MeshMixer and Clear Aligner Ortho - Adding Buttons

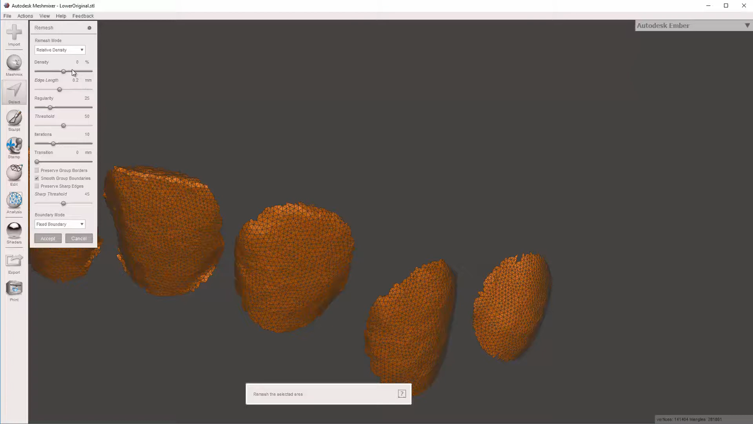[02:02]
It's about 30 some percent 25 to 30 percent And there we go. See how small the triangles are now.